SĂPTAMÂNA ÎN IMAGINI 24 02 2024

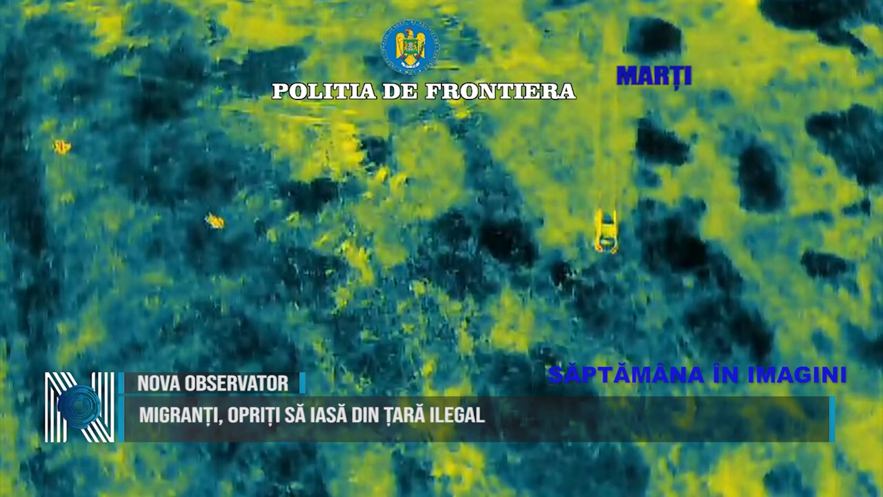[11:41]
18 migranți care au încercat să treacă ilegal frontiera în Ungaria cu scopul de a ajunge în țări din vestul Europei. 5 cetățeni din Pakistan și Sri Lanka au fost depistați de către polițiștii de frontieră din cadrul sectorului Poliție de Frontieră Vârșand cu ajutorul unei drone.
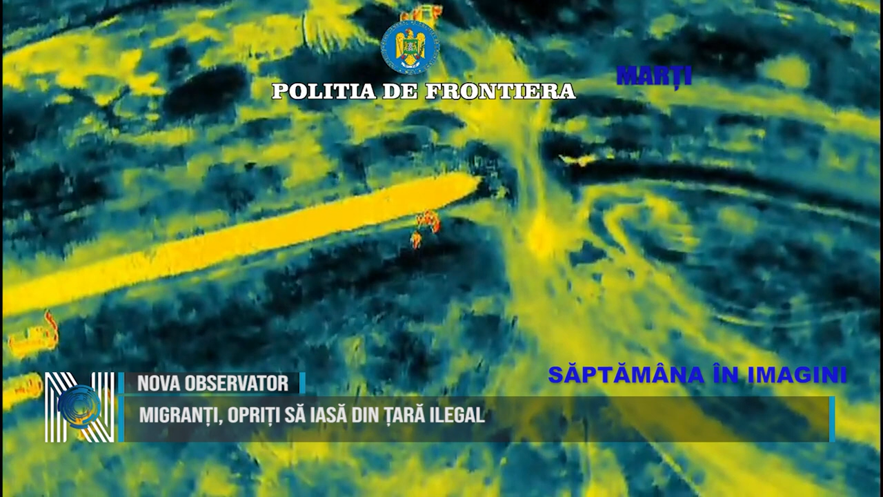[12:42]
împreună cu polițiști de frontieră din cadrul sectorului teritorial al Poliției de Frontieră Timiș au depistat la aproximativ 50 de metri de linia de frontieră într-un autoturism înmatriculat în Serbia și condus de un român 5 cetățeni străini. În acest caz, polițiștii de frontieră au stabilit că sunt cetățeni din Sri Lanka, Etiopia și Bangladesh.
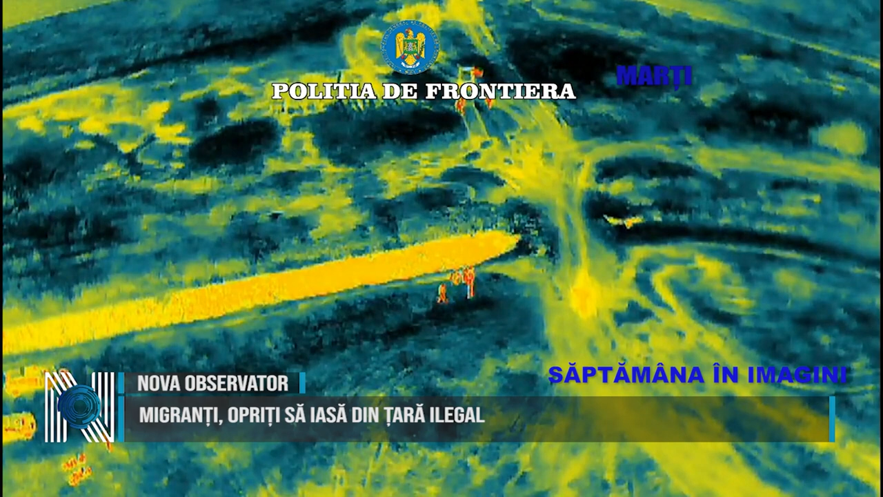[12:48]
De asemenea, polițiștii de frontieră din cadrul punctului de trecere a frontierei